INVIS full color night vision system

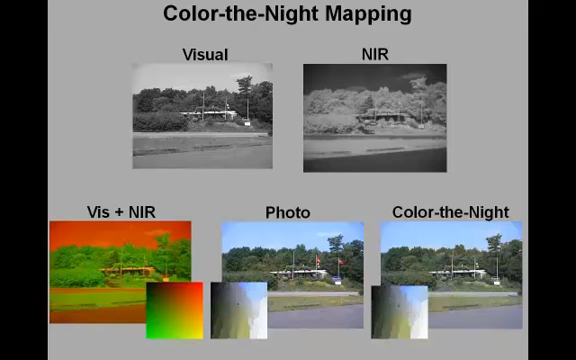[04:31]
Swapping color tables is a simple operation which requires no processing power and which can be done in real time.
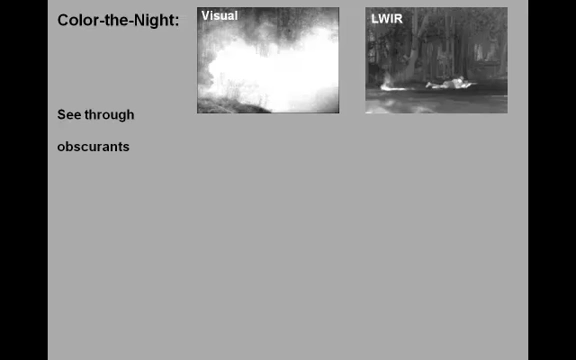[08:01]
A false color fused image shows that there is a soldier behind the cloud of smoke, while the color denied representation also shows that the smoke is in fact orange,
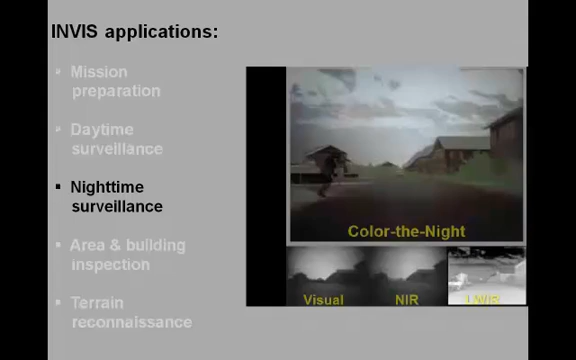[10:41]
The color of the night representation, shown on top, clearly represents all relevant details in the scene, and provides a much better sense of depth.
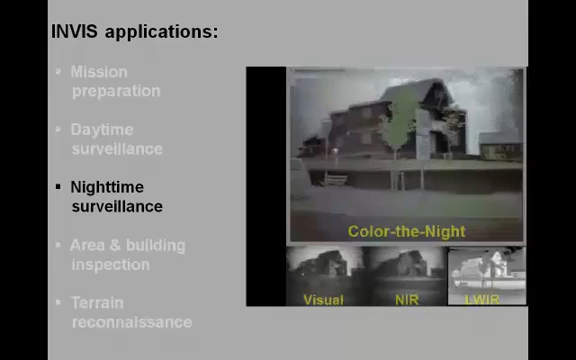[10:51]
Here, a standard intensified or nice vision goggle image is shown for comparison.
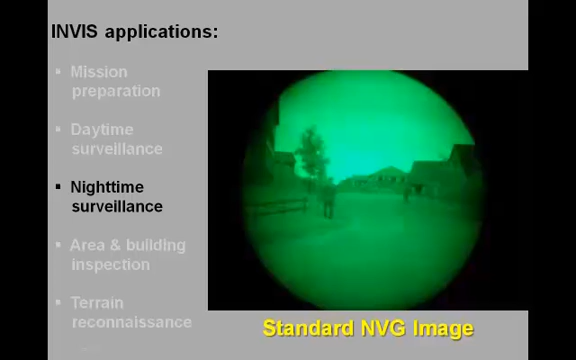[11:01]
Notice how much harder it is to distinguish different materials and details in this type of imagery. Recent technological developments enable the application of color denied in compact portable devices.